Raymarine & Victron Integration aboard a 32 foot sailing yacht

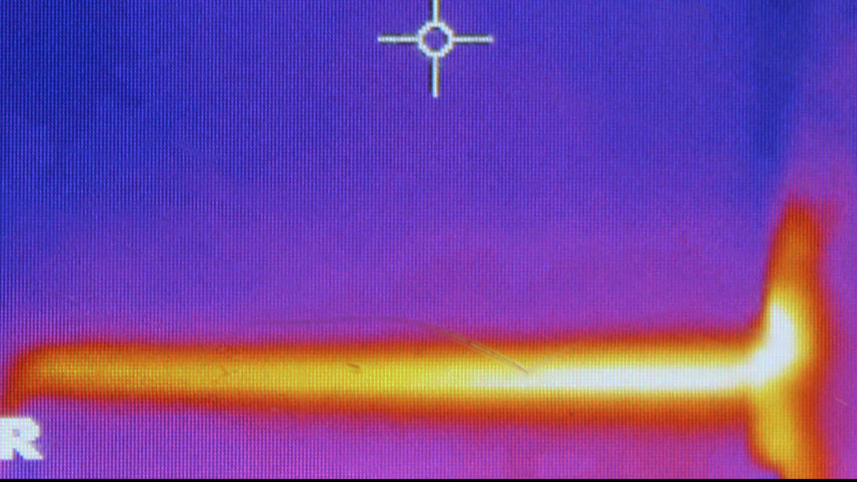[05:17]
This thermal image of the battery shows how a small amount of heat below the battery slowly
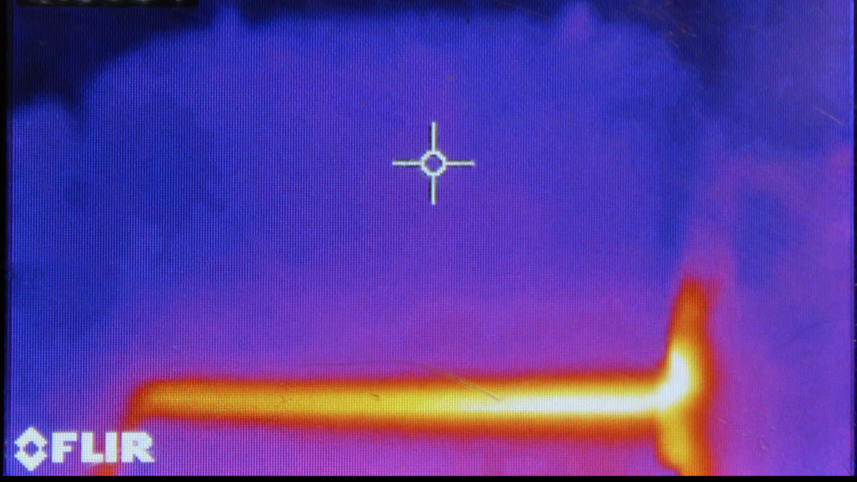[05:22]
heats the battery's dense contents bringing it out of any low temperature alarm.